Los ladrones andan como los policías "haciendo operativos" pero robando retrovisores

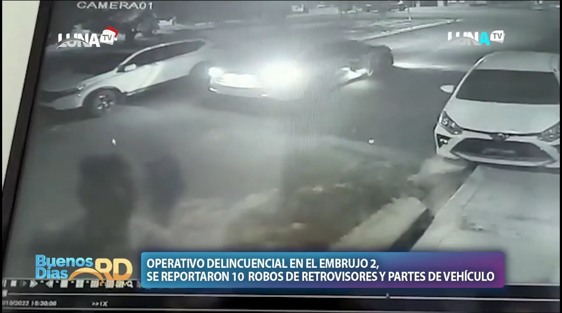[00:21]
Bueno, ese es un video donde ellos se desmontan en un sonata. Miren ahí. En un sonata, esos individuos... ¿Es un operativo? Sí. Dicenme, ellos hicieron un operativo de recoger retrovisores. Es un operativo. Mira cómo que llegan. Y forzando. Entonces, atención Policía Nacional. Ustedes son rateros. Sí, pero no deja de ser. Pero claro. Entonces usted dice, yo hoy tengo que amanecer con dinero para poder comprar los retrovisores porque eso puede provocar un accidente.